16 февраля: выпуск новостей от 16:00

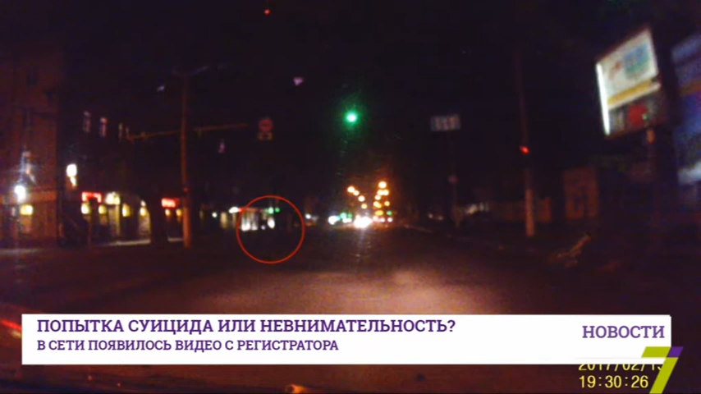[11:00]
В сети появилось видео с регистратора, где двое подростков – парень и девушка – стоят у обочины. А когда загорается красно, девушка резко перебегает дорогу, едва не попав под колеса машины.